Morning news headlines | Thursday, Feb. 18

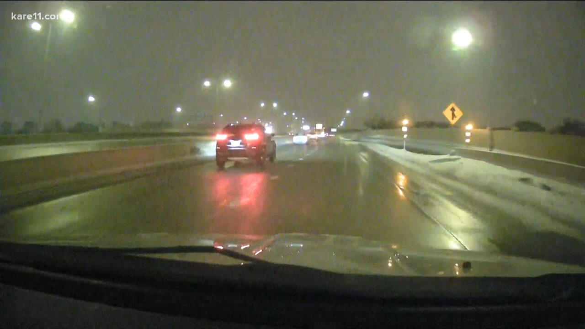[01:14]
Photojournalist Jason Rantel is in Mobile 11 right now. It's in Edina. And that light snow we got overnight causing some slick spots. That's right. Check this out.